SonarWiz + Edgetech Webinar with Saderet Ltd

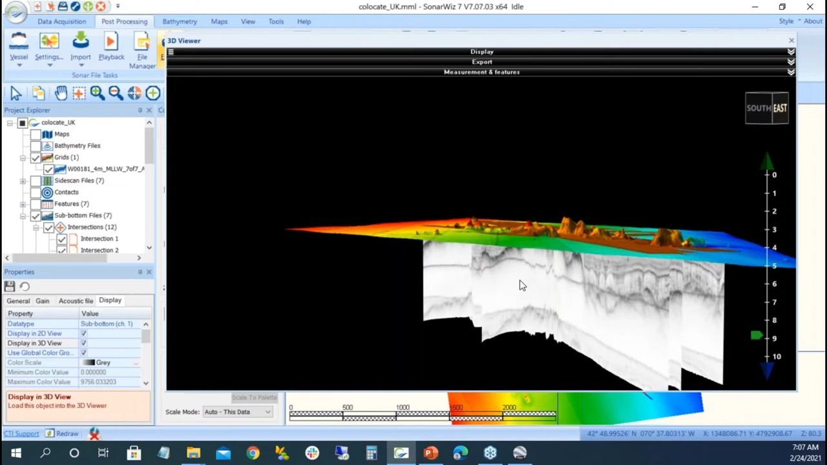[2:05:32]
bottom it's sub bottom what's on above the sub bottom what's what's peeking out above this well it's a rock well what does a little rock look like well it's in the side scan it has this perspective
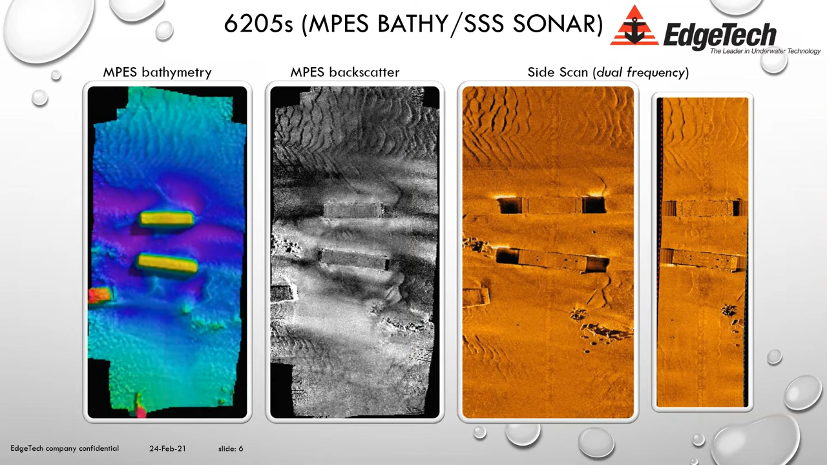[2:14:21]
um the mpes bathymetry but also the dual frequency side scan um so there's a good example and then shortly i'll explain which frequency options are available when talking about the dual frequency side scans so low low uh low frequency and high frequency one of the other things to bear in mind and that was explained or discussed a little earlier my nick
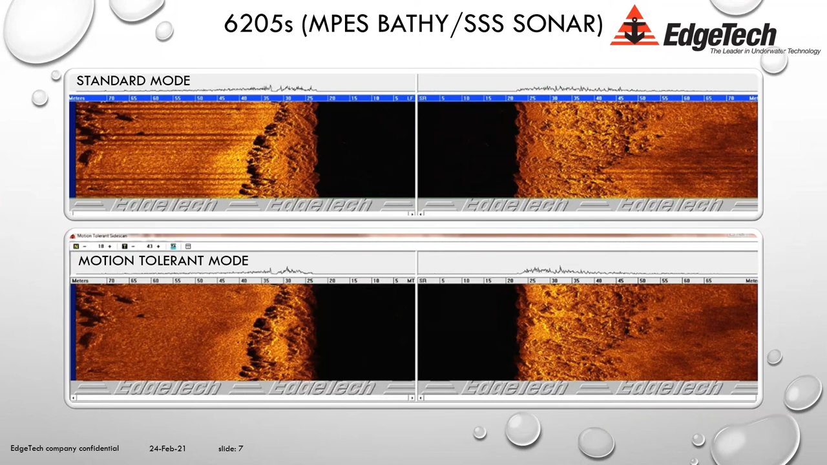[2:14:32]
is that actually that you there's potentially three outputs on the on the side scan aspect not only the low frequency the high frequency but also motion tolerance so we use a software technique to reduce some of the pitch or your
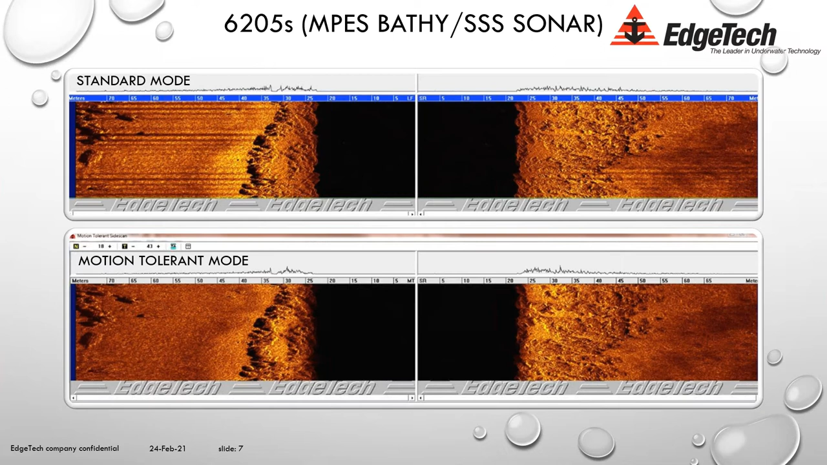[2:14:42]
effects that you'll sometimes see on the side scan data um on you've got the choice you can have all three low high and motion tolerant or you can choose depending on the the software you're using for the post-processing maybe you want to replace for example the low with the motion tolerance so you still end up with two um but you do have that choice
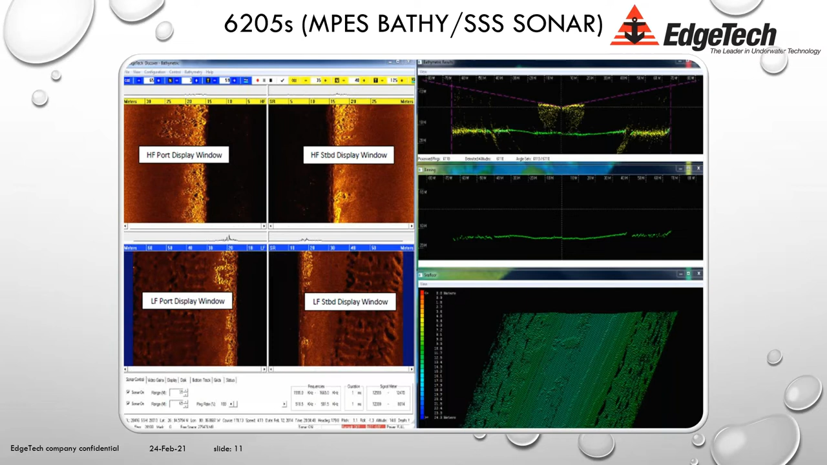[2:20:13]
for the bathy data a raw bathy data process bathy in a pseudo 3d um for example a coverage plot bathy is pretty limited and that's obviously where packages like chesapeake fit in so chesapeake um some people think it's just for the post-processing but uh it's worth reiterating that of course you can use chesapeake to acquire the data as well here's a little example where a laptop was used with a monitor connected to it and so then on the uh the external monitor we were running discover we moved discover to the external monitor turned it around you get uh you know sort of a vertical scheme
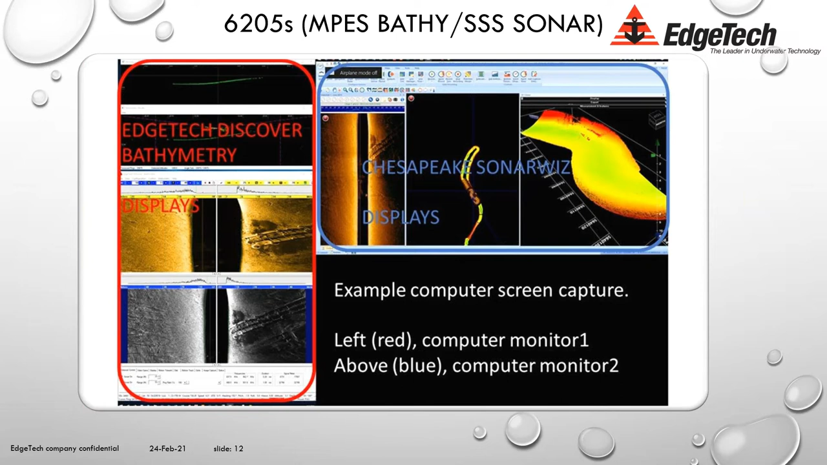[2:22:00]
if you were doing this you'd be storing the data directly in the csf format that uh harold mentioned and there wouldn't need to wouldn't be the need to post process import the jsf uh into into sonar with you can but uh another way of running it is to run sonar within real time
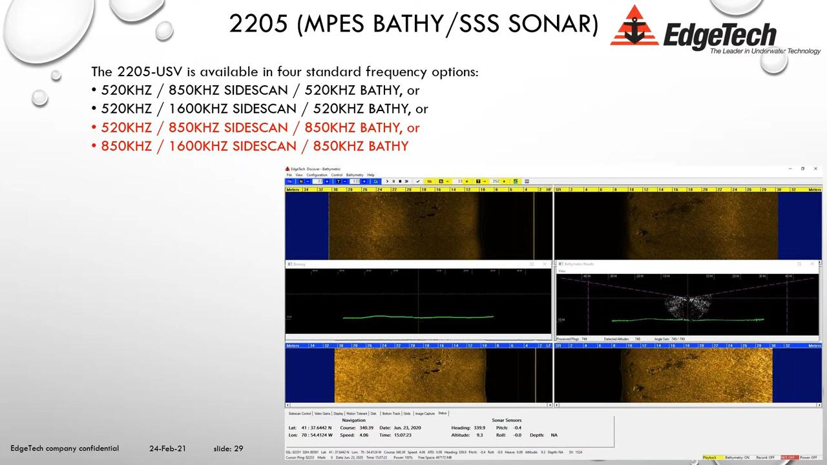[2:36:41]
for the 2205 that's definitely an option for the 6205 it's uh we've done it in a test form but for the 2205 that's um that's definitely in a an array set that we could we could deliver particularly for these uh smaller usvs that that's a very attractive proposition
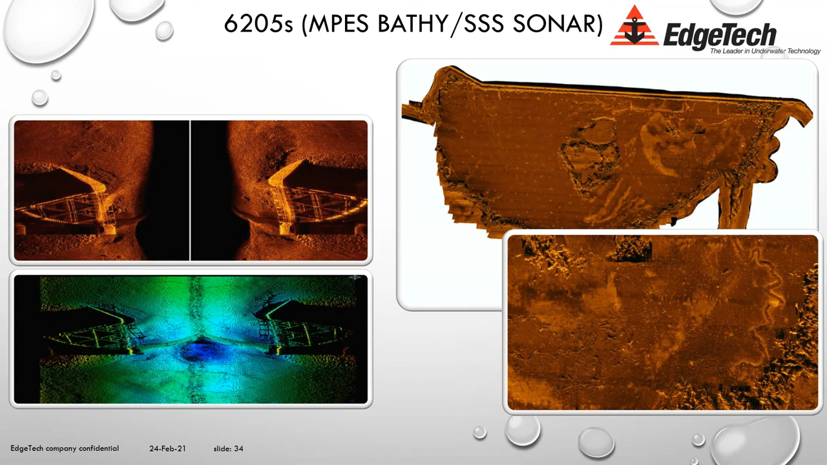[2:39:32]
so if you've uh integrated it you've got a nice time text serial data or emotion uh peripheral data coming in and then you should end up with some some nice mathy data and of course the dual frequency side scan a couple of examples from from very typical projects a
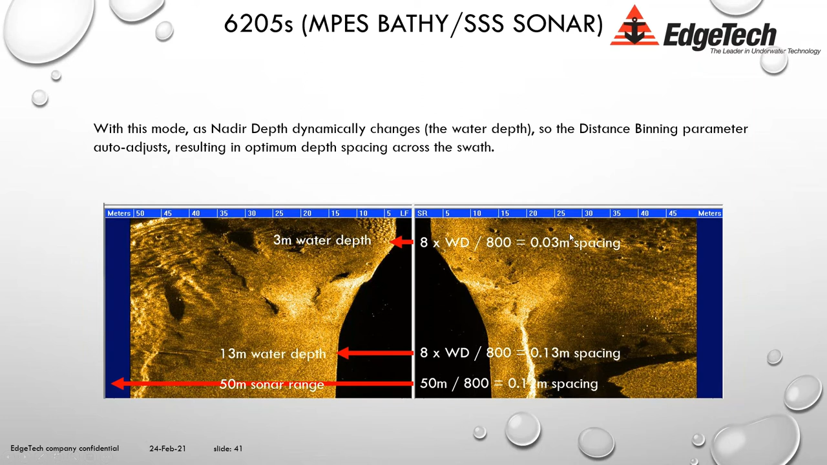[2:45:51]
represented much better much more accurately in the bathy data as well instead of distributing or using a 13 centimeter binning distance for a wider swath that's potentially not iho accurate
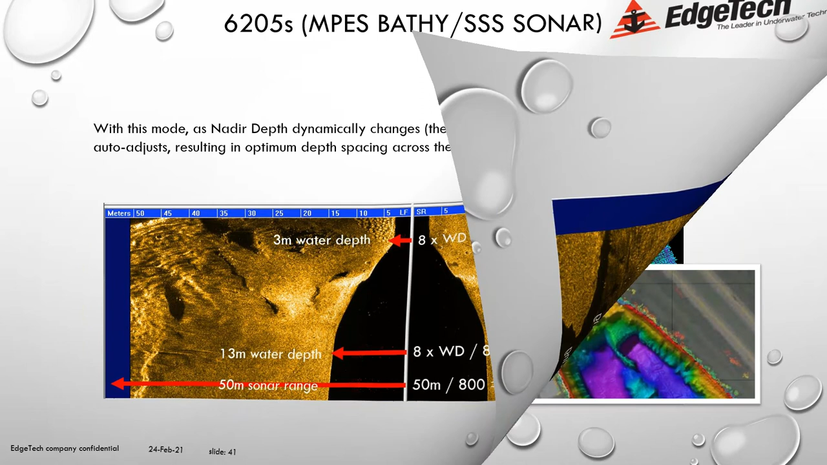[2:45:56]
that out in a point cloud and in a plan view you actually we sailed the the line is up here this from this deep water up to this shallow uh if it was on a fixed down in full you would have this yes you'd have a nice wide swath but you have um to meet a 50 centimeter and spacing for example in this in this case here if you make use of the new feature you can see as it gets shallower so we uh squash down the the sounding spacing so here it's 13 centimeters and up here it's only three centimeters